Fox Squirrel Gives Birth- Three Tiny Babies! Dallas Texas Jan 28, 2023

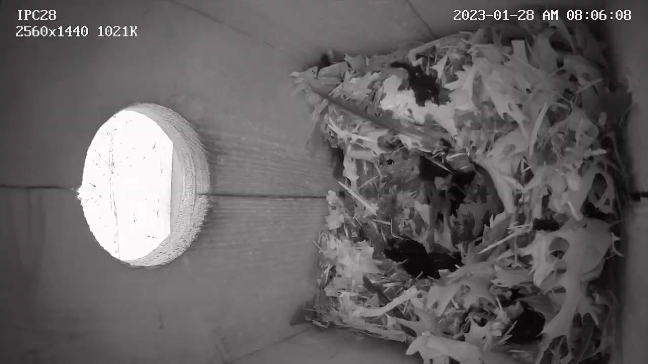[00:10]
She's been living in this box for around 3 weeks.
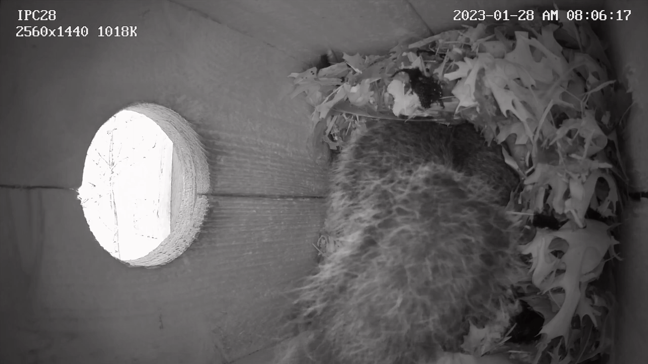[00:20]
Yesterday, I was putting together a video of the last few weeks and just to show her activity, and when I was looking at the video myself, I started to think maybe she might be pregnant. The gestation period for a fox squirrel is 45 days.
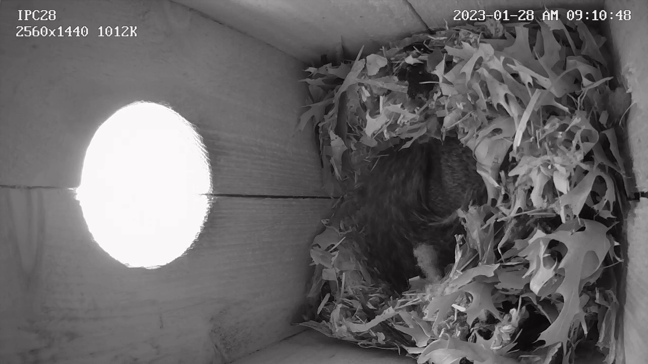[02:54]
This is 10 hours after she delivered these, and you can see two tiny little hairless, naked, blind fox squirrel pups.